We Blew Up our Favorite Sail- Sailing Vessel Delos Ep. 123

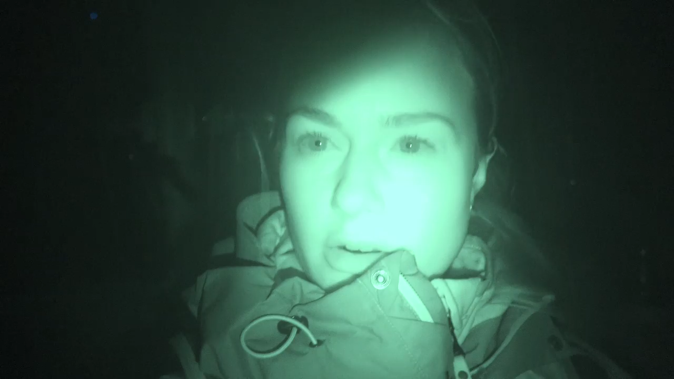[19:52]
around 9 knots and seen everything from like 12 right now.
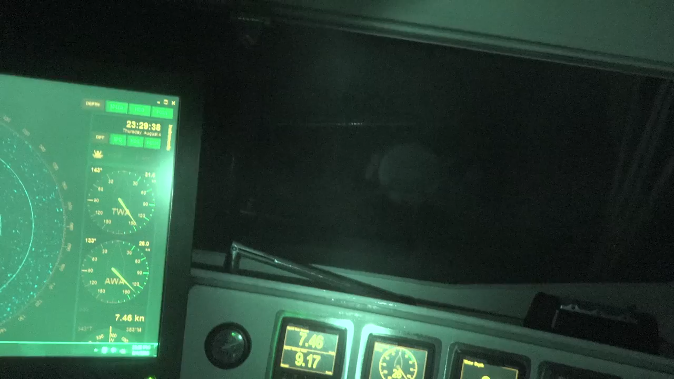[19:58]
And so anything from like 7 to 12 really. We're quite close to the coast, which you can see on the radar.